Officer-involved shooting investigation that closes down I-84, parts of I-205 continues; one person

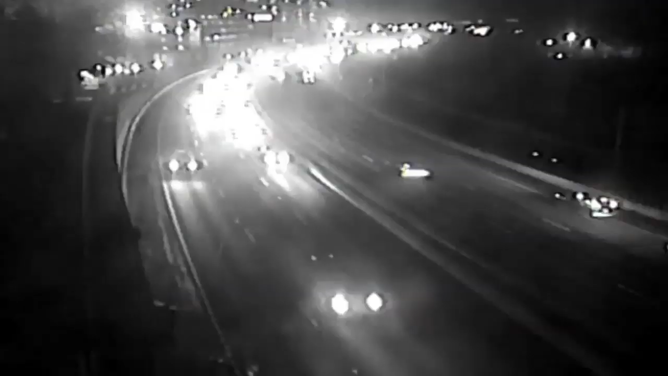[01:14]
ODOT cameras captured officers rushing to the scene, where police arrested Erkinson Bossy, only hours after fellow suspect Nanemi Ekyek was arrested in Vancouver.